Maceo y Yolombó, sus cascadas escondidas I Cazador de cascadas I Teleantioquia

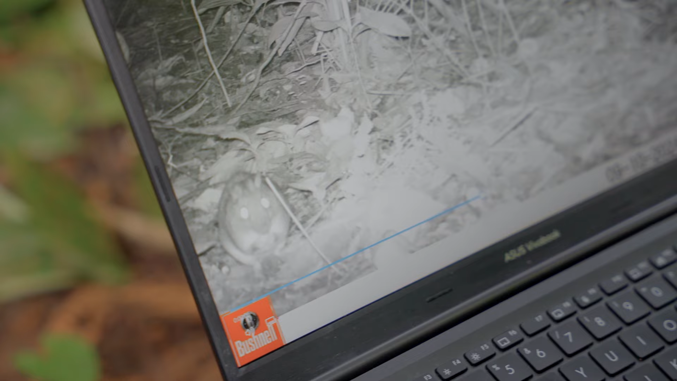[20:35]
Mírelo cómo está comiendo con las manitos. ¿Qué quieres ver?